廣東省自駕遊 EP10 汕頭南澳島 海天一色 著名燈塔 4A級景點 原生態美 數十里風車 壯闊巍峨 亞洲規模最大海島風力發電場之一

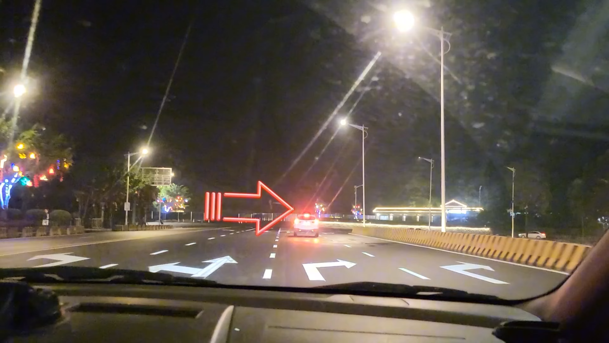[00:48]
我們在找酒店在南澳剛剛進來